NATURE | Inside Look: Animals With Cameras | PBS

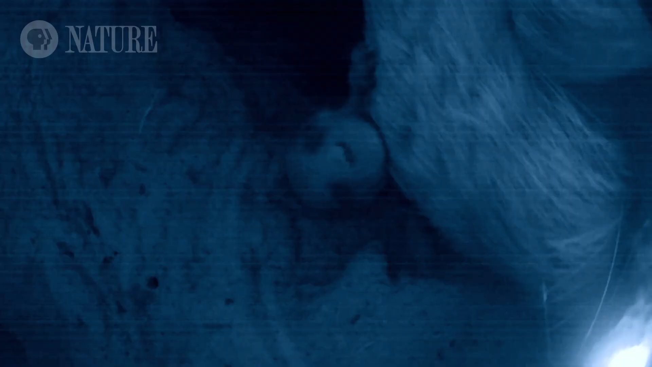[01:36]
Within the burrow, you saw these newborn meerkats, and you couldn't have gotten that otherwise.